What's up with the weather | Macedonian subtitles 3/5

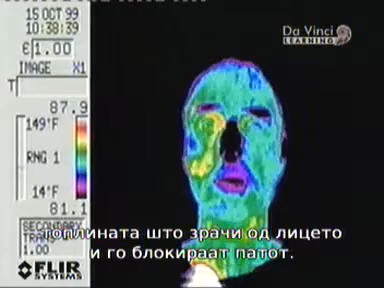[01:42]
On screen: scale top 149°F, scale bottom 14°F
As less and less heat reaches the camera, the image fades.
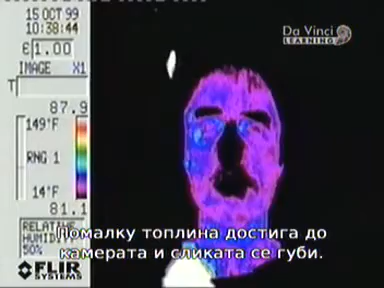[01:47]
On screen: scale top 149°F, scale bottom 14°F
If the scientist were surrounded on all sides by CO2,
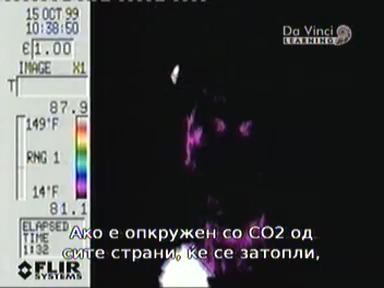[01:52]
On screen: scale top 149°F, scale bottom 14°F
then the effect would be for him to get warmer, like the Earth in space.